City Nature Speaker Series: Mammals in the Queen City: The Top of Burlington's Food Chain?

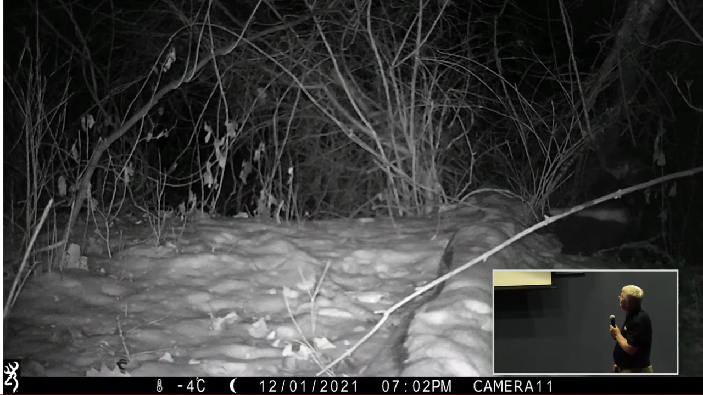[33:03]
um this is this is just a little gif we put together so this is from a recent this is from december and you'll see that the skunk comes out and the cat but you know the bobcat backs away and uh it just shows you that a skunk is not necessarily an easy target and two bobcats are involved in this and i don't know if they got a skunk or not because most of the action doesn't happen in front of my camera so but we
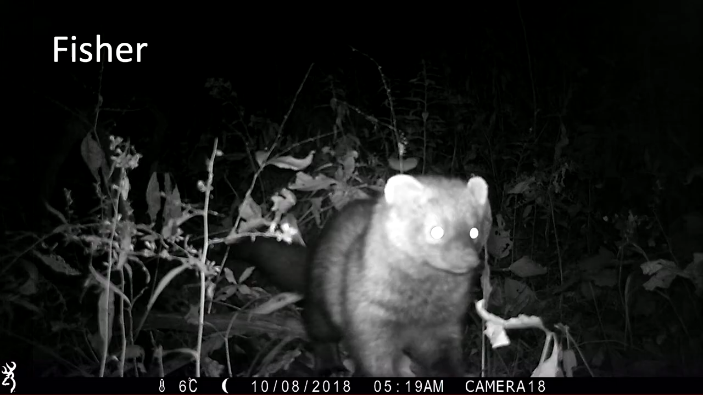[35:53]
that debate fisher we get lots of fishers and not as many as the other animals so i'll show you a few fisher pictures but they're not as common on the cameras as even bobcats so and we get some nice usually nighttime pictures and this is one of lenin's and you can kind of see him in the middle there
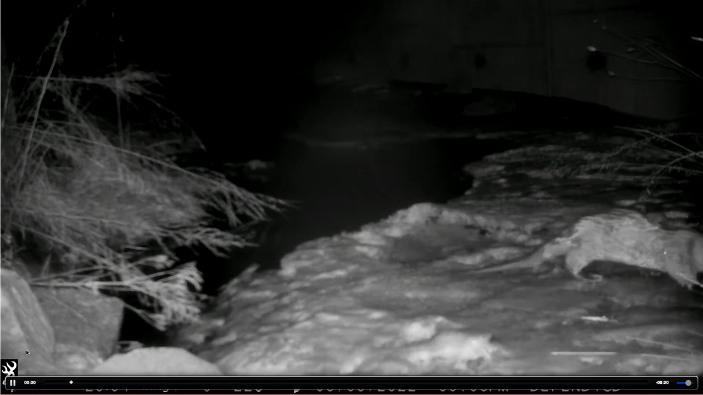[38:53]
and this is that same culvert in south burlington where no mammals would uh venture near the highway and this one swims right under and uh on the live video you know when when you play it back you can hear the trucks going over and back so it's um what do you think let's see oh there he goes again okay and uh oh my photo